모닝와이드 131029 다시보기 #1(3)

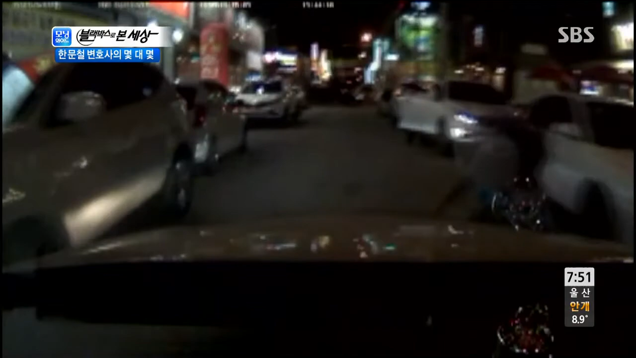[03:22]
골목길에 양쪽에 주차된 차들 때문에 미리 보이지도 않았었고요. 또 갑자기 뛰어나오다 보니까 피하지도 못하는 그런 상황이었습니다.